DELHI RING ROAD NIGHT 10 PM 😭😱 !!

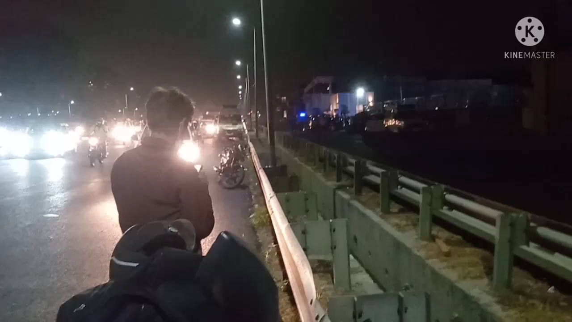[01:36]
खतरनाथ हादसा हो गया है मेरे भाई मेरी नेदन रही